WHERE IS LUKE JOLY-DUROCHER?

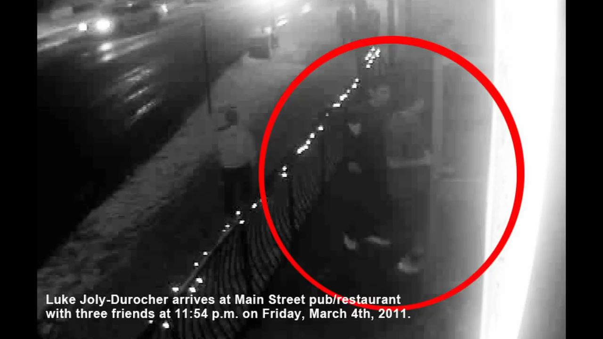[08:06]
So after being rejected, he is seen turning left onto the bar's patio, but then he realized that he needed to turn right to get to the exit.
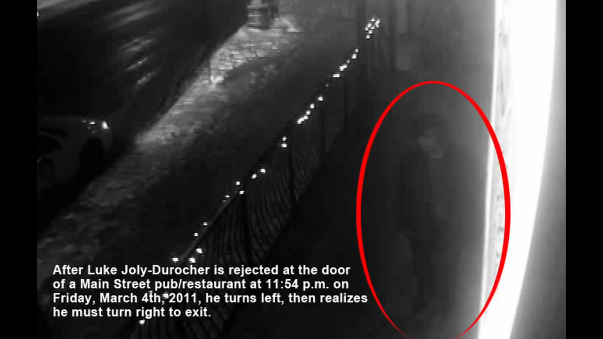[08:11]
So then he went down the stairs and then back onto Main Street.